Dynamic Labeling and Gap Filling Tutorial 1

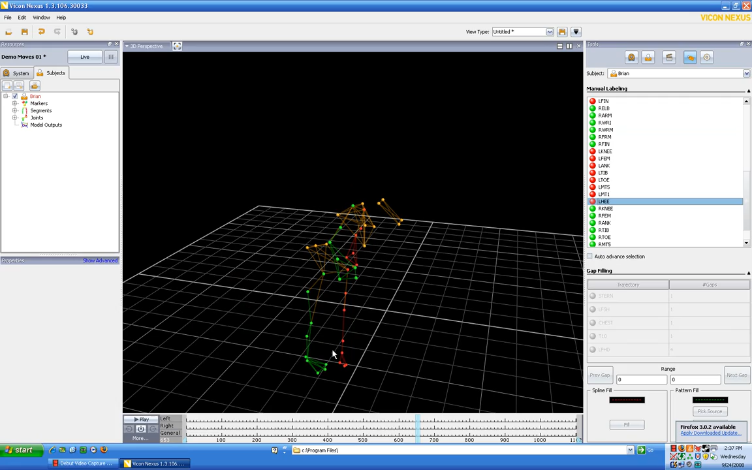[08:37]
So, um, that's going to be left heel. And so let's click that and okay. So now it looks like our right front of the shoulder is, um, is missing and left front of the head is missing.
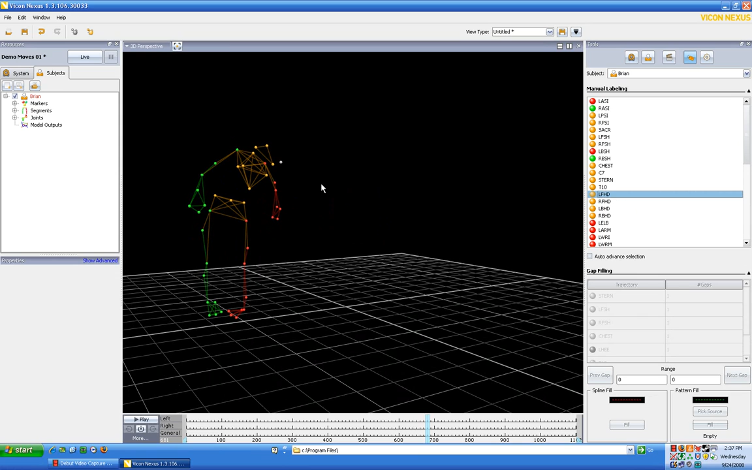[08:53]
And so I'm going to go ahead some more and go back. I'm going to go back and forth when I see dots show up and disappear. Uh, this thought here, I don't believe that's an actual dot.
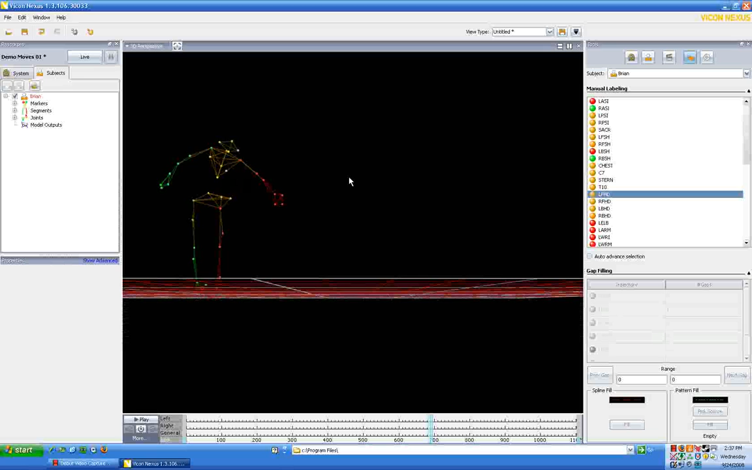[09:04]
So I'm just going to ignore it for right now. Uh, that's going to be my right front of the shoulder. No, actually that, yes, it is. Yes, it is.
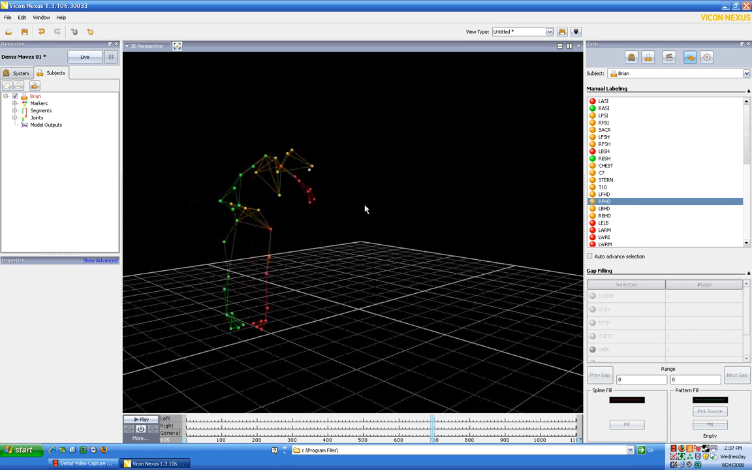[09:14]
Cause I rotated around and I made sure of what I was looking at. This is going to be the right front of the head dot here.
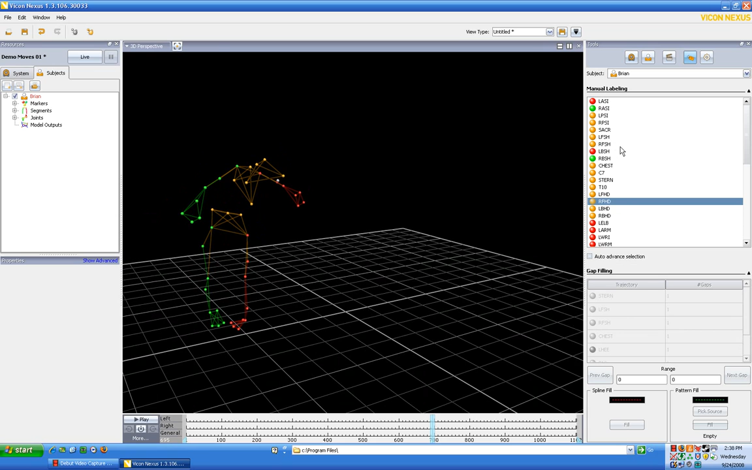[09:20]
So we have, uh, right front of the head and, ah, that's good. I clicked on the wrong thing.